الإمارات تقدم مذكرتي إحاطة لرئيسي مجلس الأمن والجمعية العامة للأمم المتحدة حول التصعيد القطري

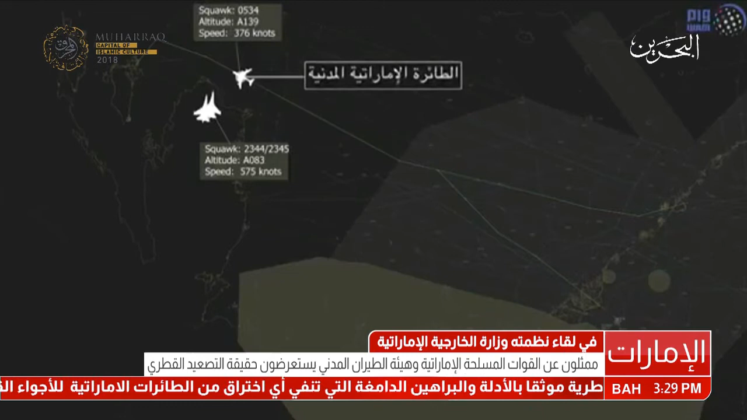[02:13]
الصناعية أنها كانت تطير فوق المجال الجوي الإماراتي في منطقة تدريب وأن ما حدث لم يتجاوز ثلاثين ثانية فقط في منطقة متعرف عليها لدى البلدين وخارج الأجواء القطرية كما تضمن العرض صورا لإحداثيات موثقة أكدت اعتراض مقاتلات قطرية من طراز ميراج لطائرتين نقل عسكريتين في حادثتين منفصلتين كانت تحلقان فوق مياه الخليج العربي وكانت بعيدتين عن المجال الجوي القطري لأن الطيران الحربي القطري تابعهما خلال مسارهما
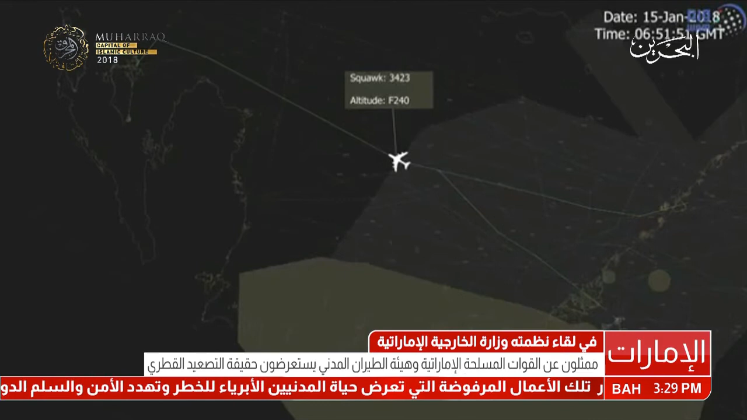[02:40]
وفيما يتعلق باعتراض طائرتين المدنيتين الإماراتيتين قال ممثل هيئة الطيران المدني إن المقاتلات القطرية من نوع الميراج والمنطلقة
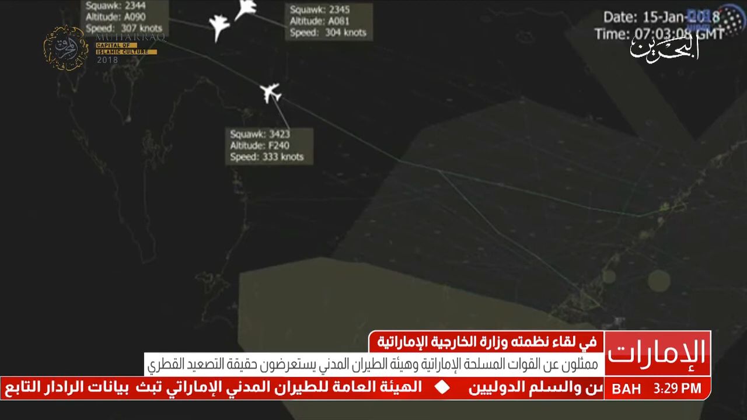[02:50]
من قاعدة العديد كانت في وضع دفاعا جوي مسلح حيث قامت باعتراض الطائرتين في رحلتين اعتياديتين ومجدولتين ومعروفتين المسارة مستوفيتين للموافقات والتصاريح اللازمة والمتعارف عليها دوليا في تهديد متكرر لسلامة الطيران المدني وخرق واضح للقوانين والاتفاقات الدولية
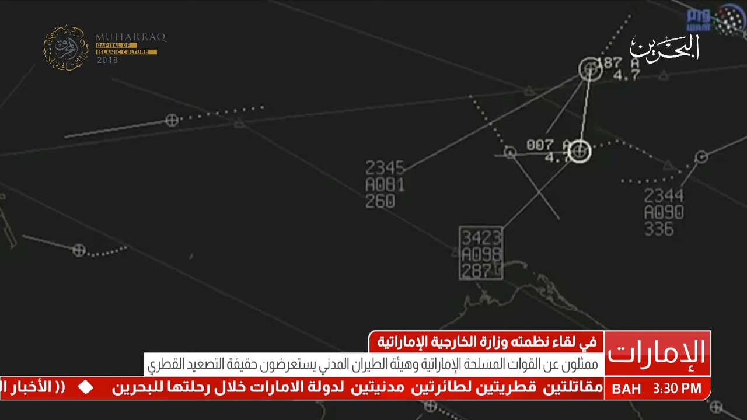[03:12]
وخلال اللقاء أكد الدكتور أنوار جرغاشو وزير الدولة